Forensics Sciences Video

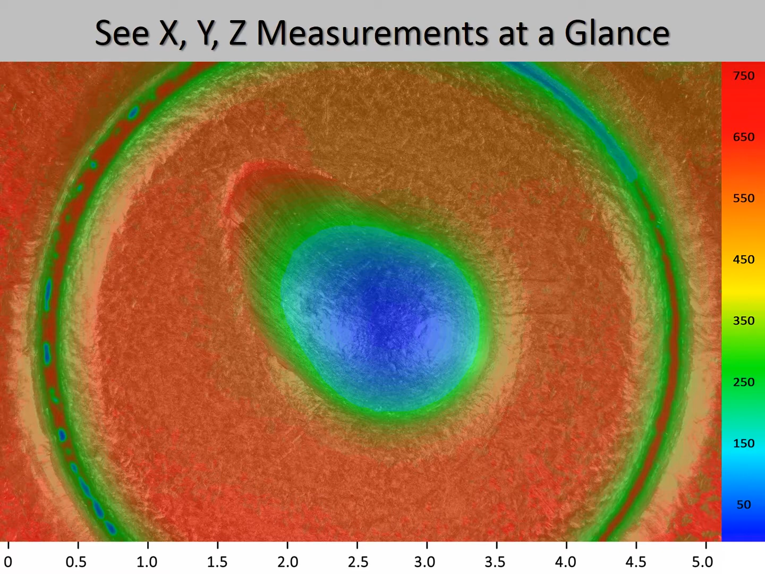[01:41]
The bottom of the pit is zero, as shown in blue, and the highest point is shown in red. The depth information can be easily visualized by turning the image into a 3D model.
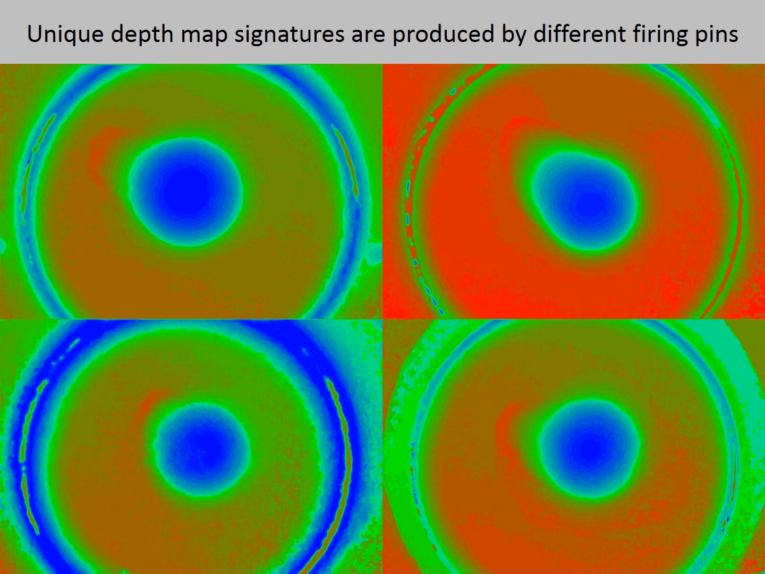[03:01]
We can see that each firing pin produces a unique depth map signature. Here is a two-dimensional image of a tool marking and a piece of metal.
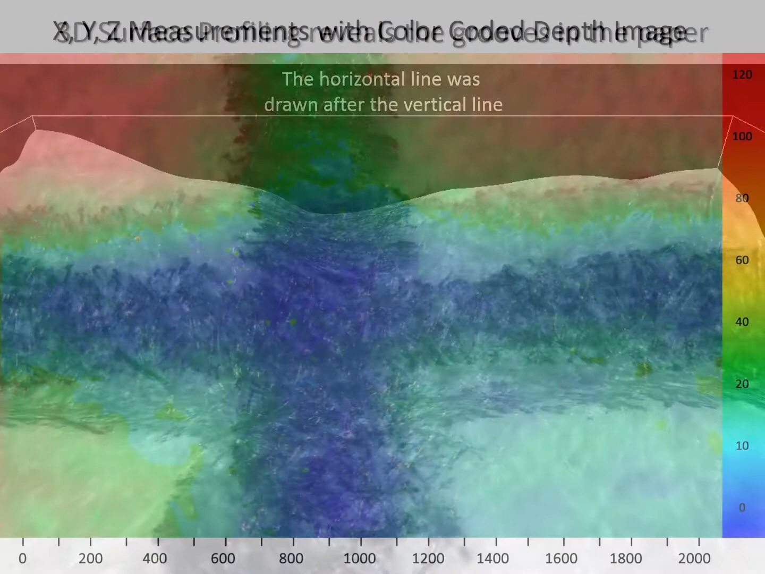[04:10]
The addition of the color-coded depth image verifies that this is true. We see this because the horizontal line created the continuous groove,